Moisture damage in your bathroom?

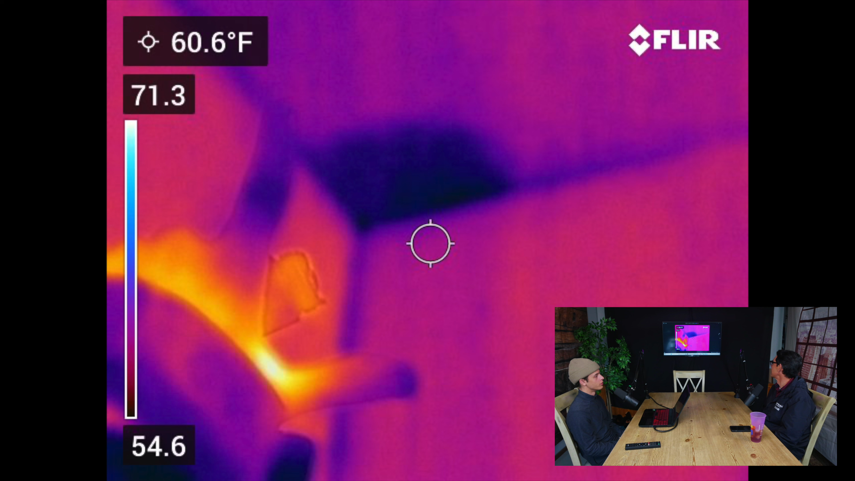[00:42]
On screen: spot 60.6°F
blue blotch in the ceiling so that's an infrared camera using the infrared lighting spectrum right yes and believe it or not uh we found a roof leak yep yep um now this was a brand new roof believe it or not could you see that at all without the
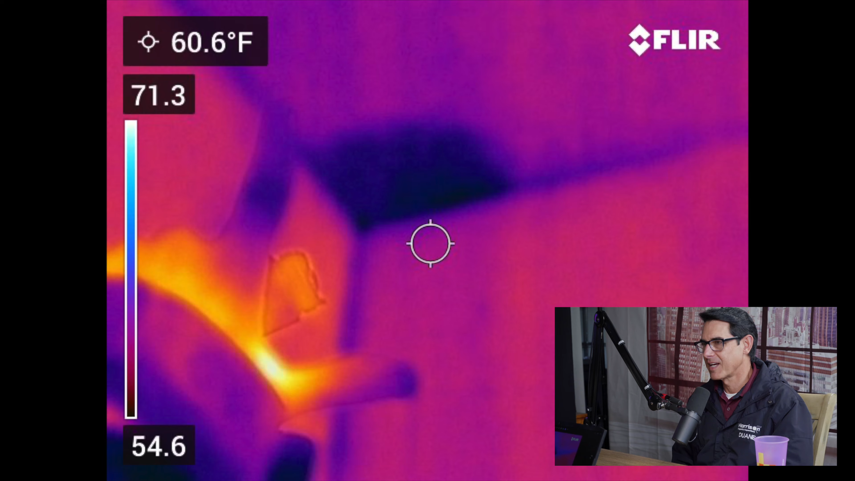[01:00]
On screen: spot 60.6°F
camera no it was just like you couldn't tell anything couldn't tell no stain but if i got because i had to put my moisture meter up to it okay because there was no stain right when i got maybe six inches you could see maybe a small yellow circle okay it's not really